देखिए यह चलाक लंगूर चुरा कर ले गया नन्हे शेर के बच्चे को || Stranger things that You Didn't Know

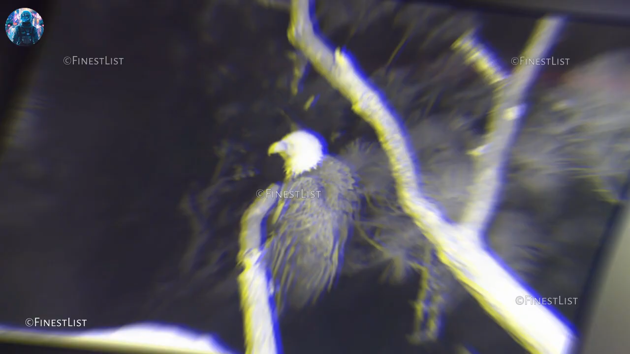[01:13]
بار تو اس کا شکار آسانی سے کر لیتا ہے اور
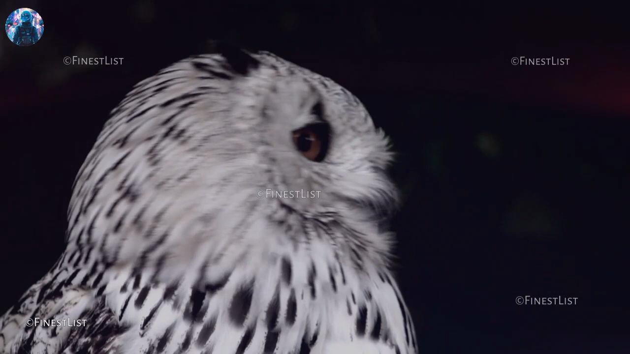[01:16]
وہ پکشی کوئی اور نہیں بلکہ اُللو ہے جیہاں دوستو اپنے صحیح سونا اُللو وہ
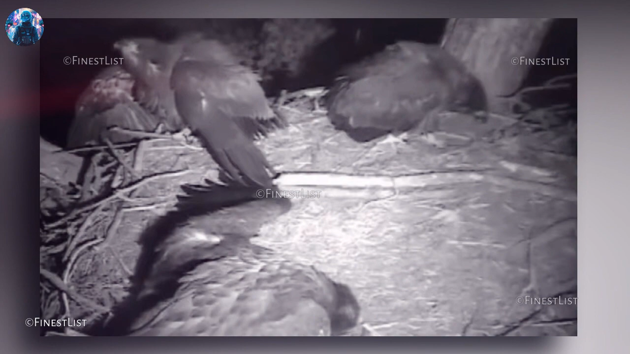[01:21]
پکشی اس سے چیل کا شکار کر لیتا ہے
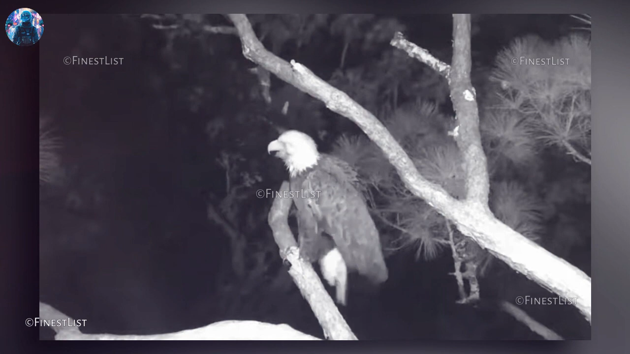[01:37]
اس کا شکار کرنے آ رہا ہے کیونکہ اُللو کی اڑان
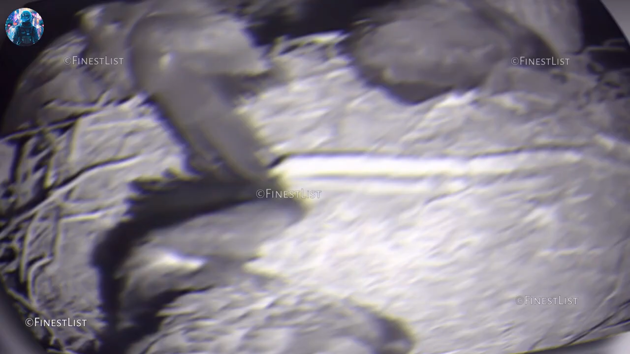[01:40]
جو ہوتی ہے وہ ایک ڈم سائلنٹ موڈ
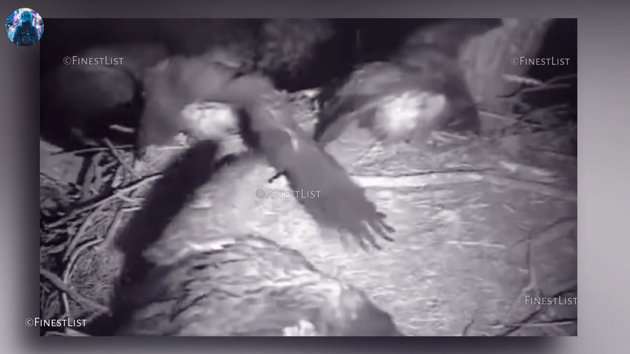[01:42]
پر ہوتی ہے بلکل اور جب وہ اڑتا ہے کوئی آواز تو نہیں آتی شکاری آرام سے مستی